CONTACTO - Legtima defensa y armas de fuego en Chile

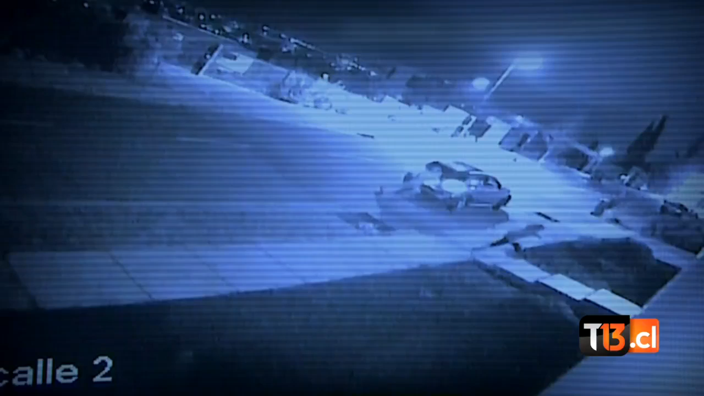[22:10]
los llamados por tonazos son el delito de moda. A menudo observamos imágenes como estas, delincuentes que esperan la llegada de sus víctimas a sus hogares y que atacan una vez que abren sus rejas. ¿Qué pasaría si alguien asume legítima defensa justo en plena calle?